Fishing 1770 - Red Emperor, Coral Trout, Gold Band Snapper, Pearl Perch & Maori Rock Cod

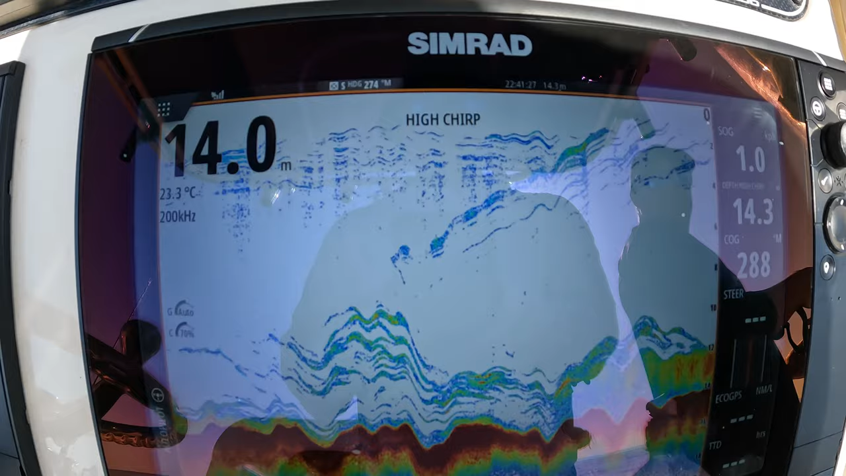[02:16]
On screen: water 23.3°C
A couple of really nice fish marks done up there.
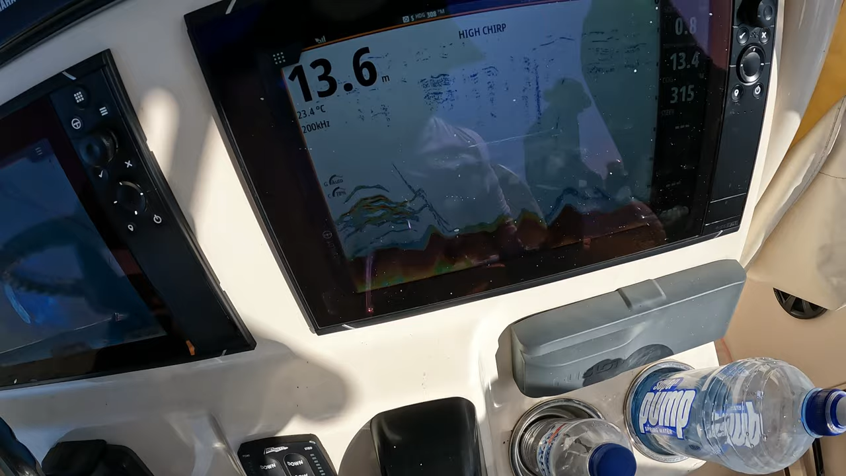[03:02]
On screen: water 23.4°C
That's the trout that it just got on the back end of it. So they're all just on certain bommies.
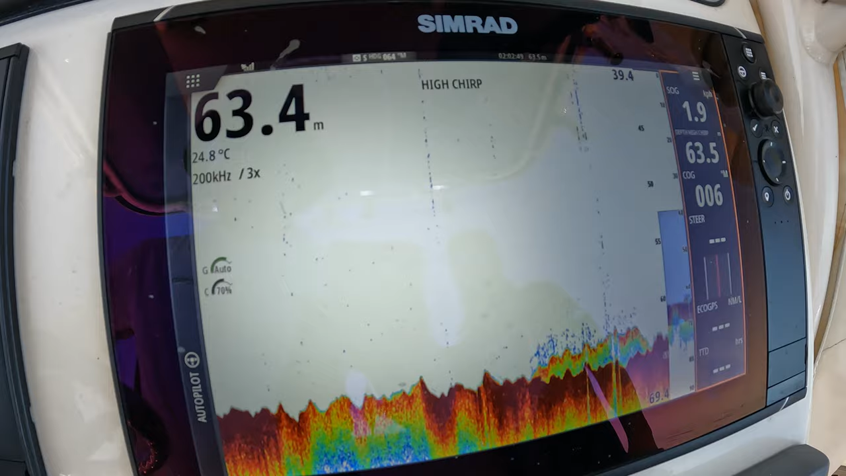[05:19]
On screen: water 24.8°C
So there we go. We've come in at 63 metres now and there's a bit of a reef or a little bummy here.
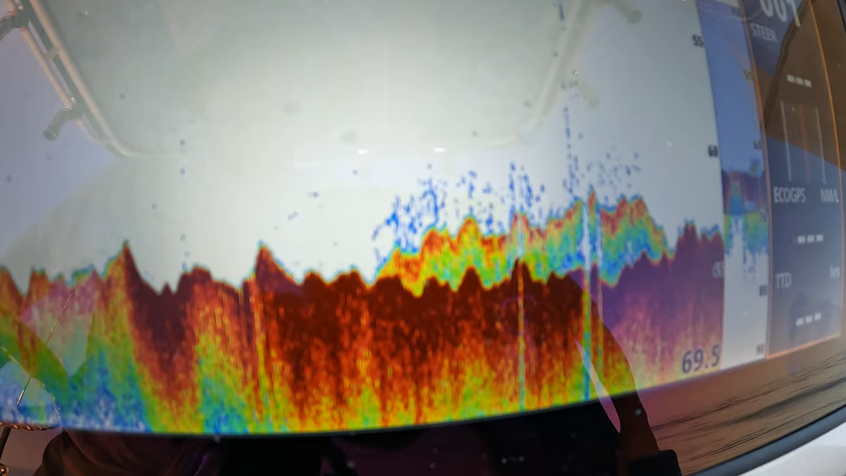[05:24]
It's only probably half a metre, a metre off the bottom. There's fish.
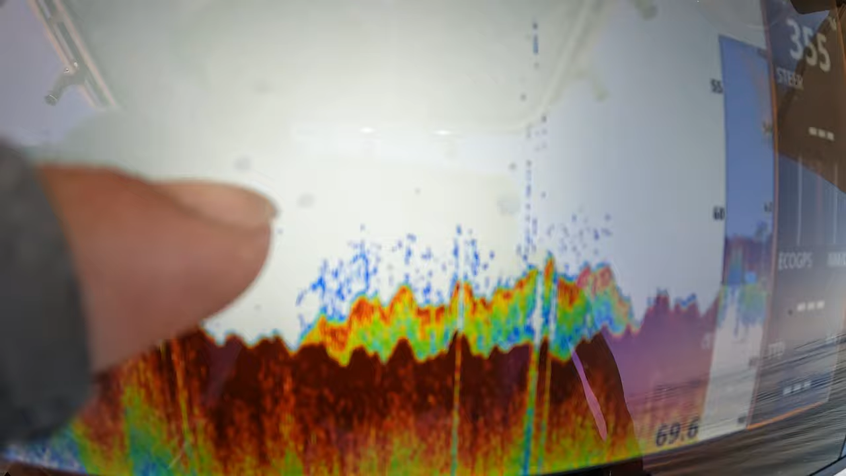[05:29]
All that light blue stuff sitting on top of the reef, so with a piece of structure. So we'll do a drift and see if anything's holding on it.
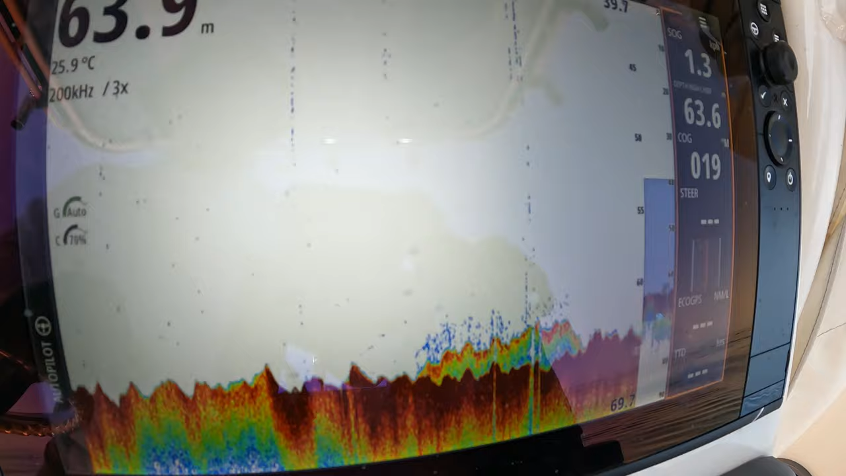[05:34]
On screen: water 25.9°C
So I always like to start at the tail first.
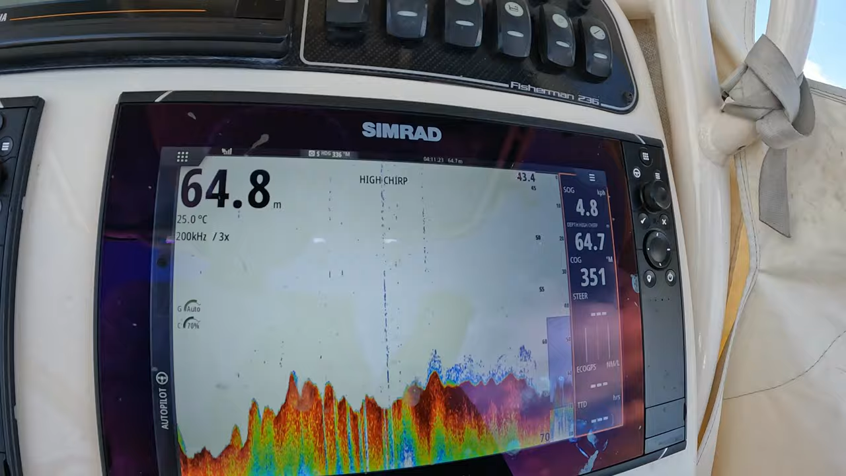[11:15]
On screen: water 25.0°C
So we've moved in about 64, 65 metres now.
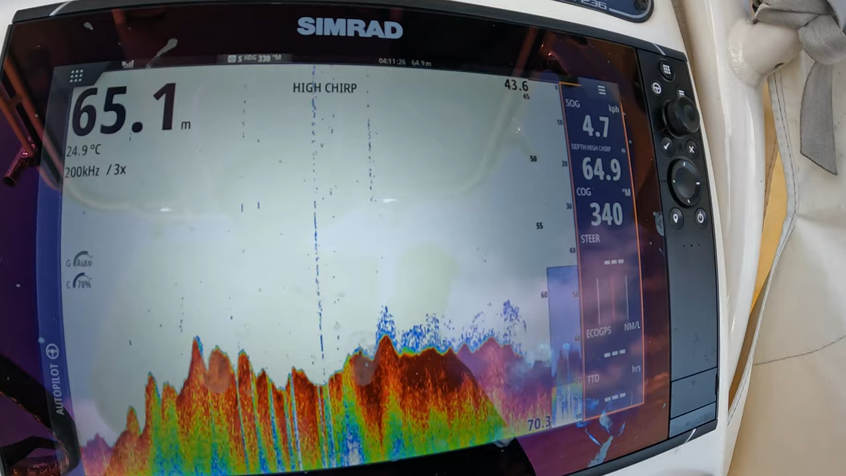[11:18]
On screen: water 24.9°C
And you can see there's some fish hugging really tight at the bottom.
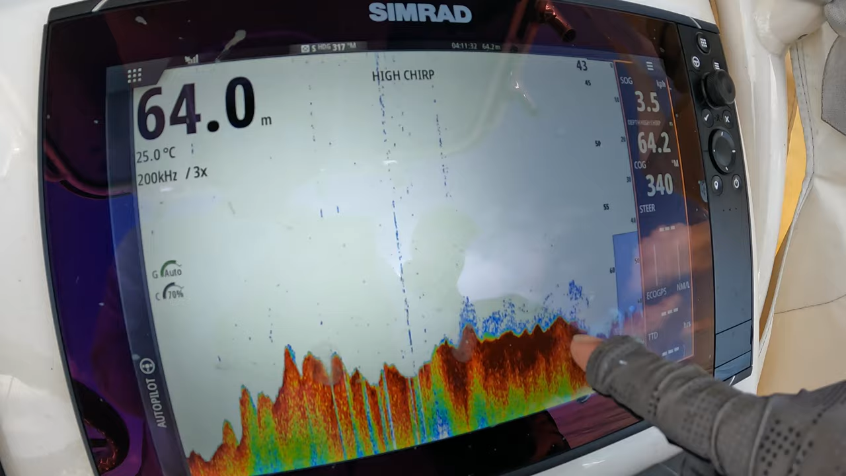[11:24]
On screen: water 25.0°C
So yeah, we're going to have a drop and see how we go.
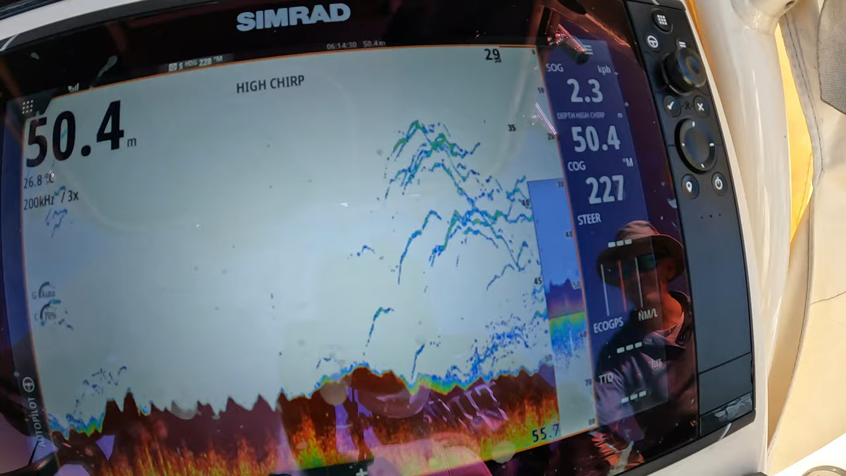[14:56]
On screen: depth 50.4 m
So, I've basically just done a figure of eight, or a big U-turn back on the spot, and as I've come around,
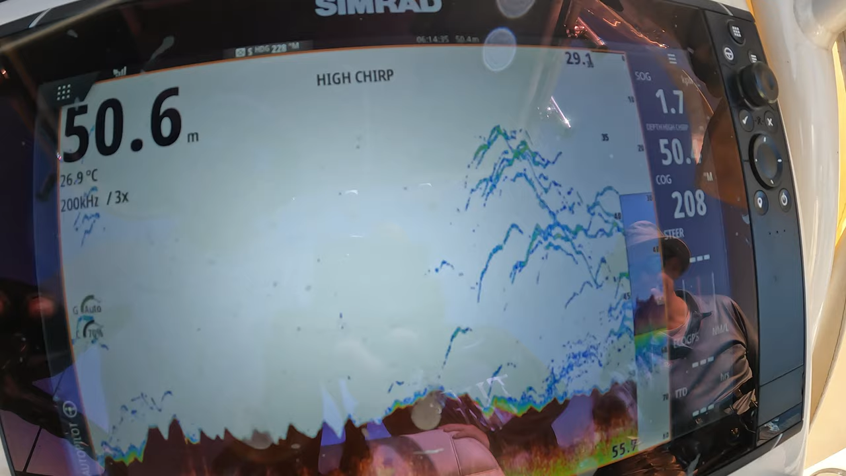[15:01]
On screen: water 26.9°C
you can see all these fish are just sort of stacked up on that western corridor. So, plenty of squiggles.
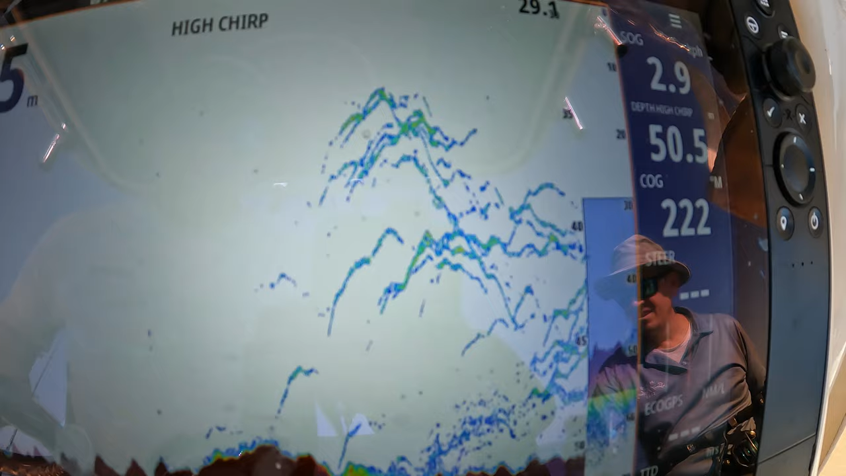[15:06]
We're going to see if we can get some of these reels screaming. Nice work, Nate.